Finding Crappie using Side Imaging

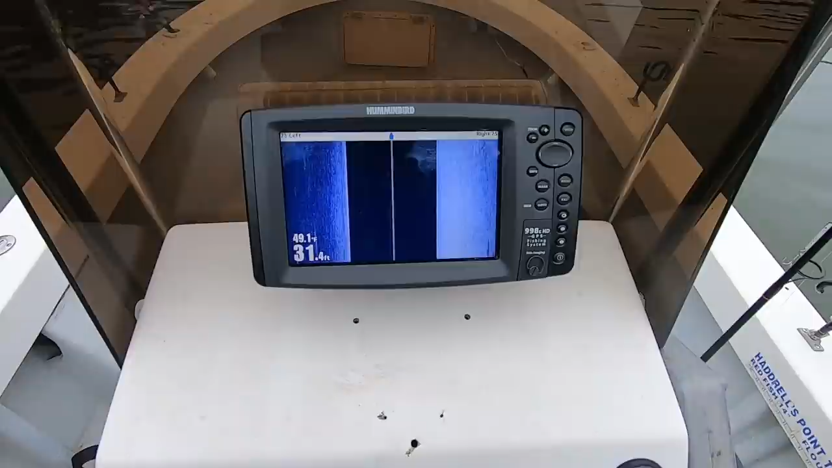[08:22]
On screen: depth 31.4 ft
down a creek or up under some docks or just look for different things and like i said the minor details what you're going to see is going to want to make you investigate more
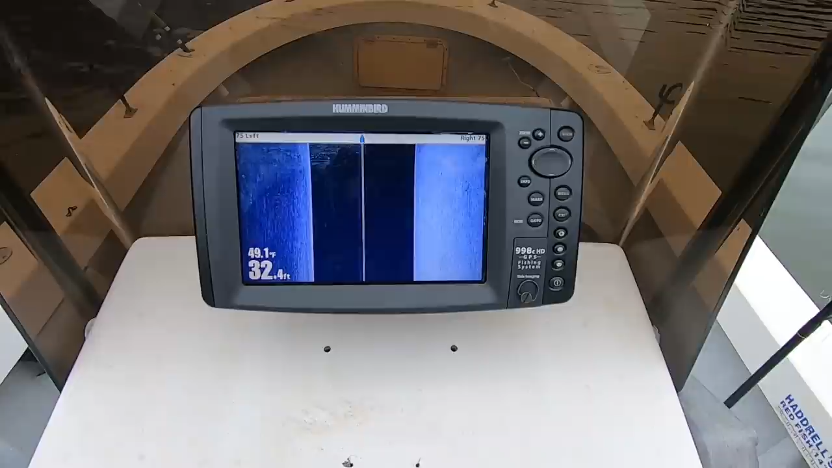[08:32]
On screen: depth 32.4 ft, water 49.1°F
what you see on your graph and let's see just give you a little example right here here's a fish to my left it looks like a pretty big fish right here there's another fish to my left
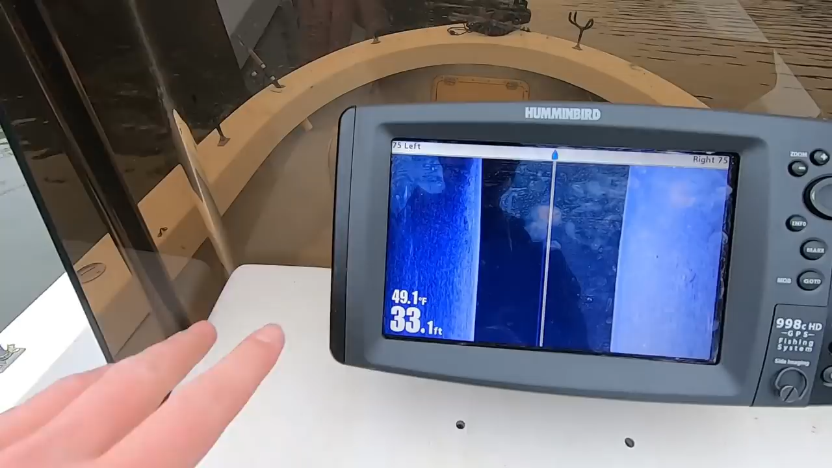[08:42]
On screen: depth 33.1 ft, water 49.1°F
don't look like much there's another fish it doesn't look like anything
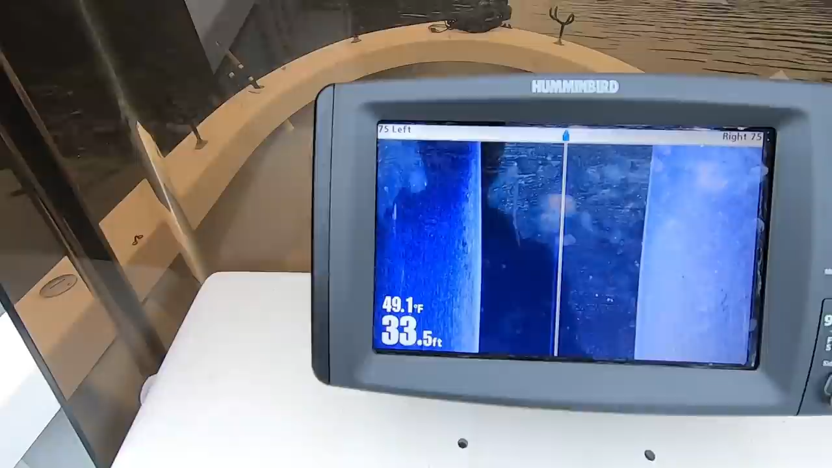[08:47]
On screen: depth 33.5 ft, water 49.1°F
at all but that right there that is different than what's on the bottom that dark bottom that's that river channel right there i'm showing something different over here
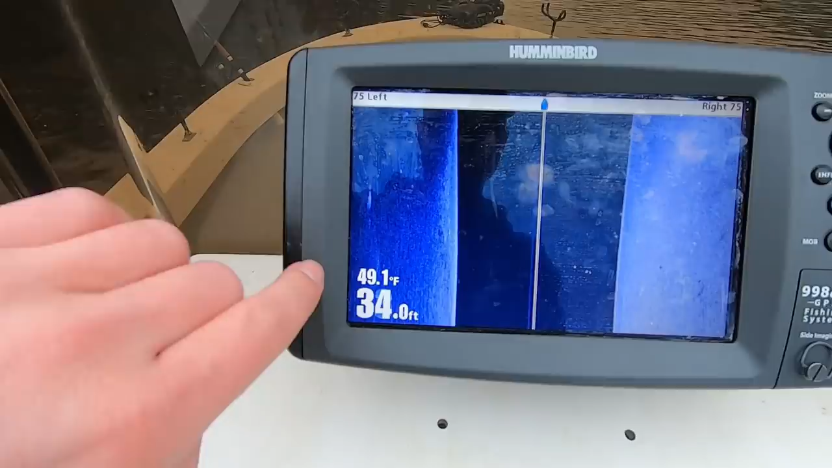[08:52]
On screen: depth 34.0 ft, water 49.1°F
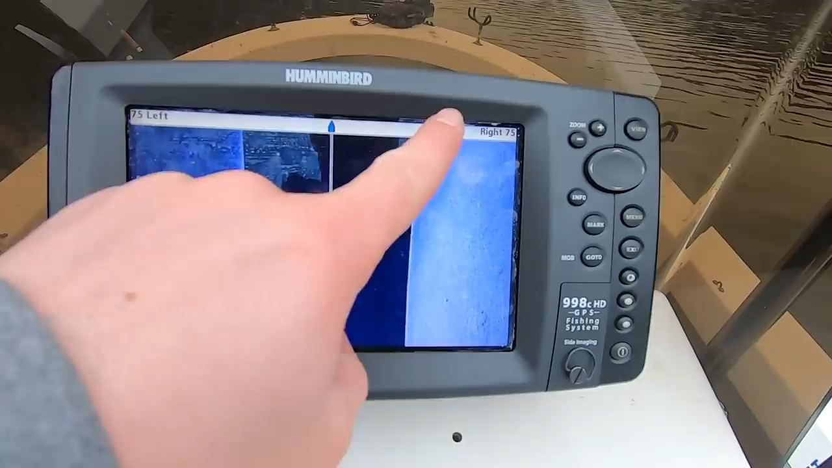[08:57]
not showing anything over here no shadows no fish no nothing there's a shadow right there but
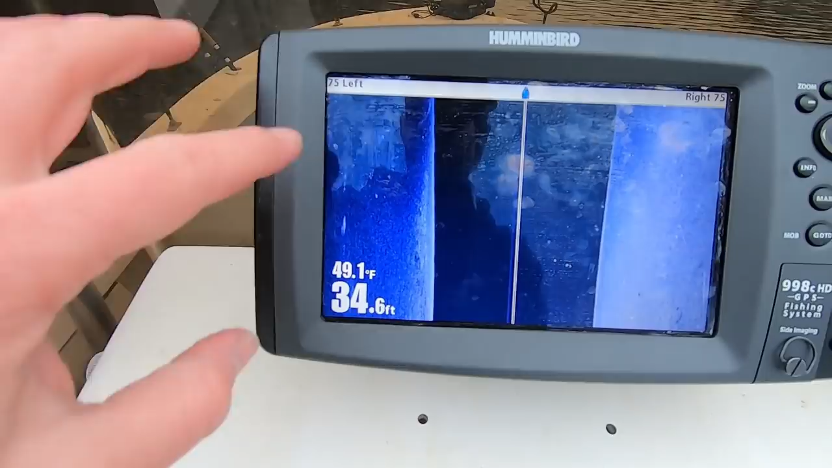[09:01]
On screen: depth 34.6 ft, water 49.1°F
right here if i'm investigating a new creek and i want to see what this is mark a waypoint
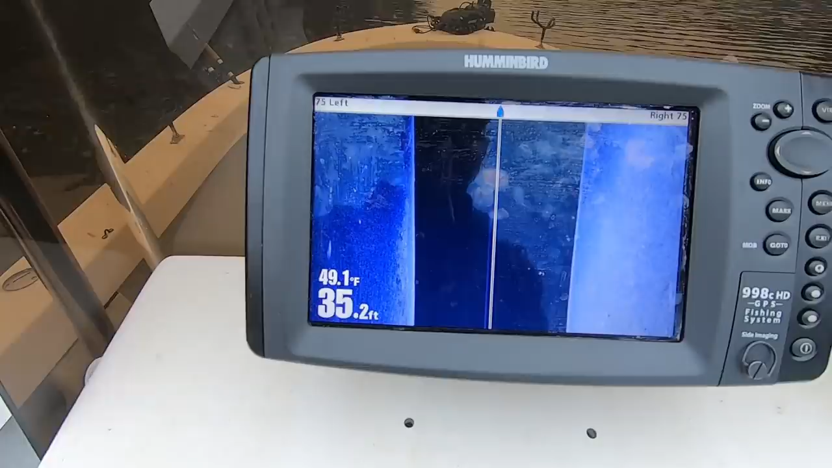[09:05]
On screen: depth 35.2 ft, water 49.1°F
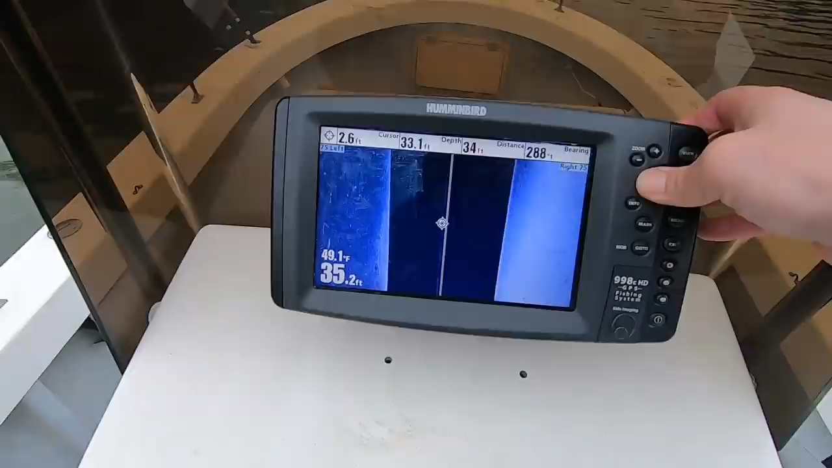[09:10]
drag your waypoint over here to where these fish are at or structure whatever it is there's that big fish right there probably a catfish hit mark and now the waypoint is created now when i go to my map
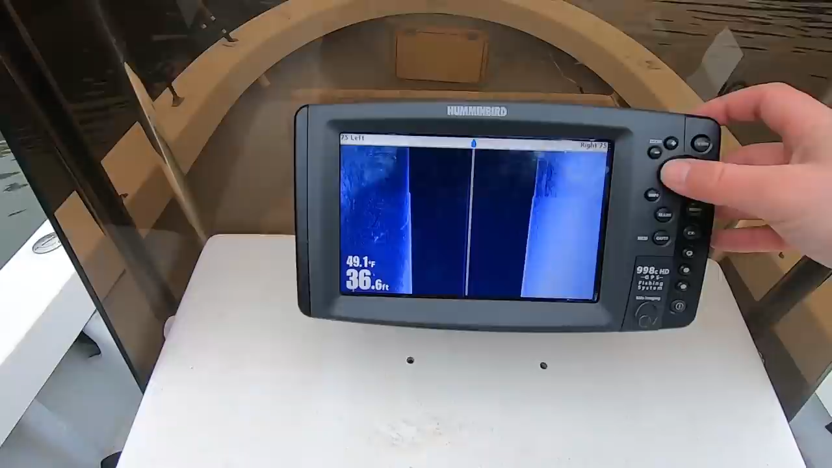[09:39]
On screen: depth 36.6 ft, water 49.1°F
go back and you can zoom in and kind of kind of
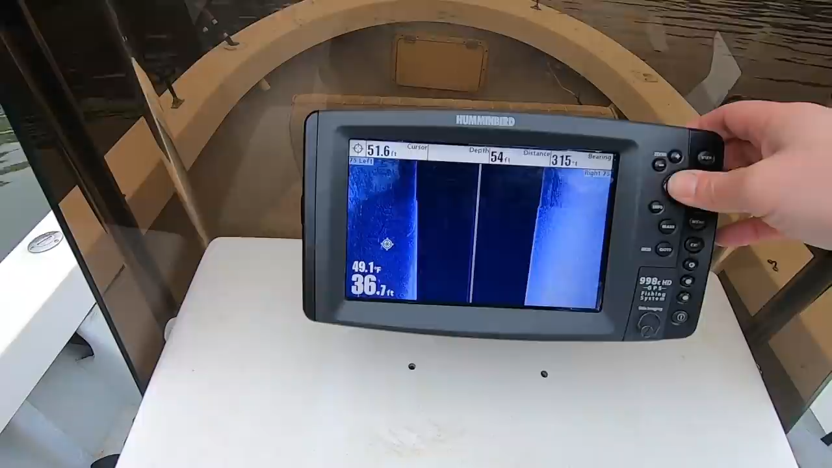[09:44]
pinpoint or not pinpoint but see better what it is hit the
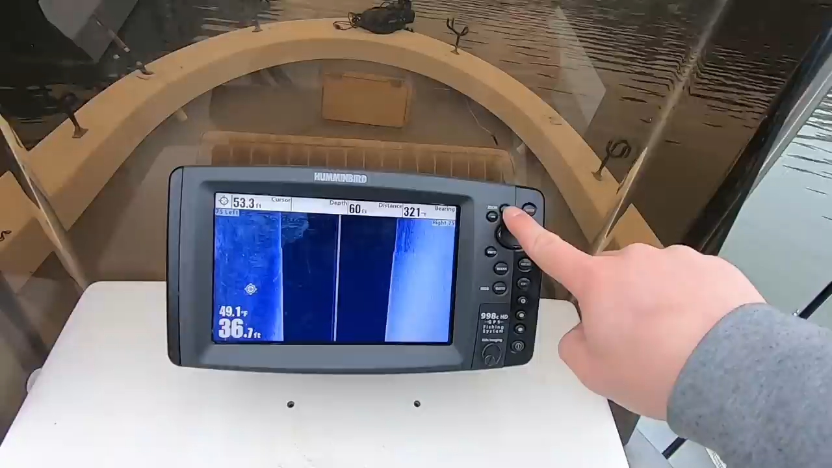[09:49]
zoom key one time there it is this looks like maybe two or
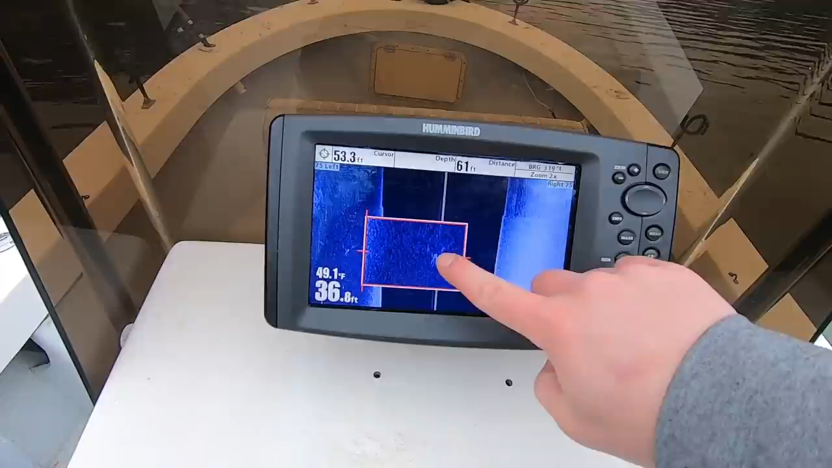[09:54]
On screen: water 49.1°F
three fish right there grouped up together to me that's what that looks like could be wrong but if i was a fisherman in a new creek i would investigate this or if it was a tree i'd
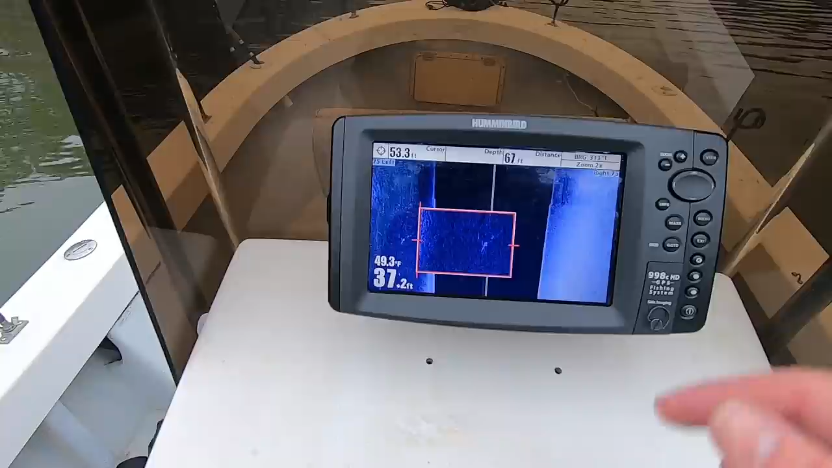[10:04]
investigate that if it was a piece of brush i'd investigate it you just have to use these small details on your graph to help you find what you're looking for